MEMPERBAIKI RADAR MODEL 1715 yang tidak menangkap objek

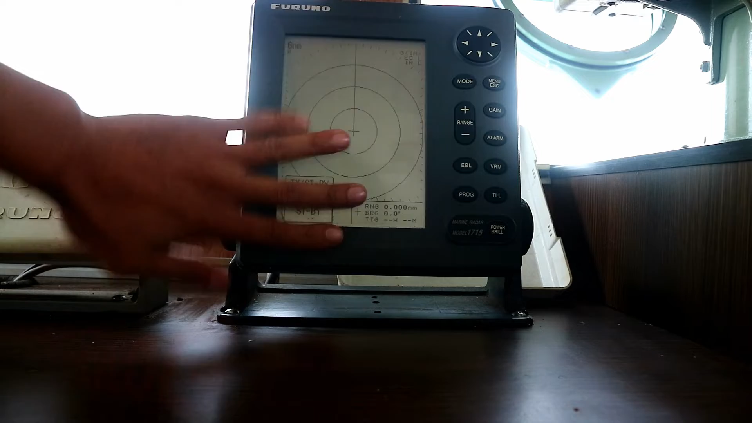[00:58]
Nih, nggak sama sekali kosong, sama sekali nggak ada objek.
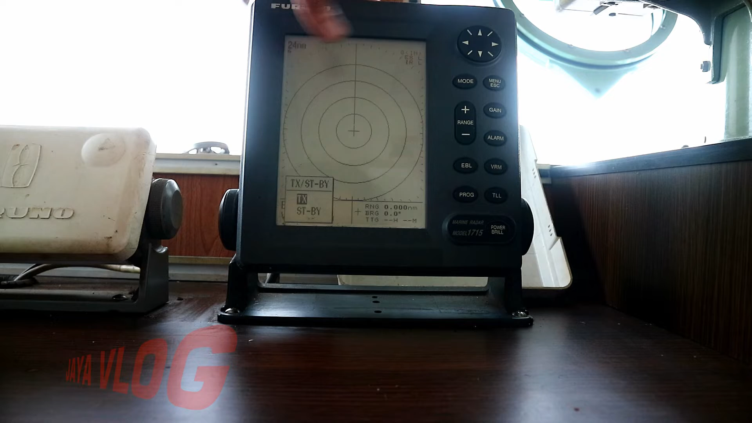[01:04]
Kita pun sampai 24 mil nggak ada objek. 24 mil cuma
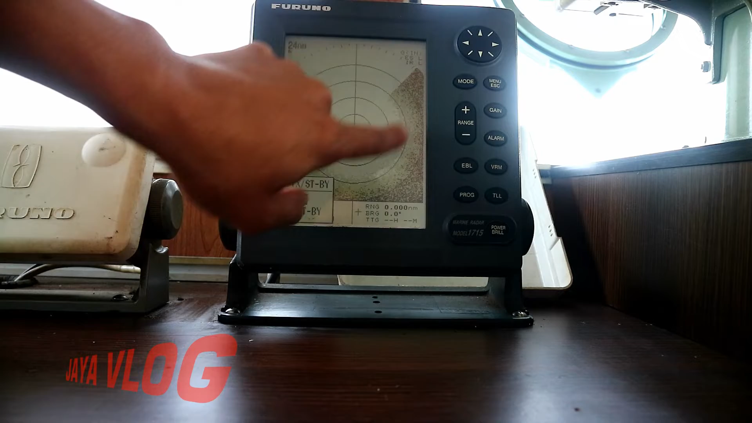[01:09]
gambar hitam, dia nggak sama sekali nggak menangkap objek.
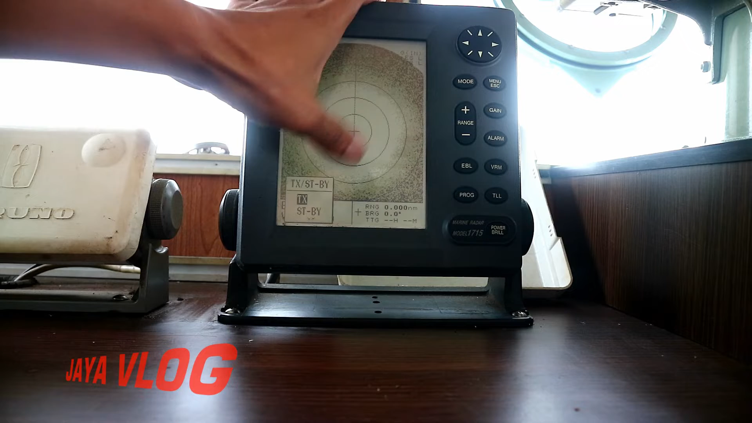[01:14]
Jadi kita mau perbaiki di atas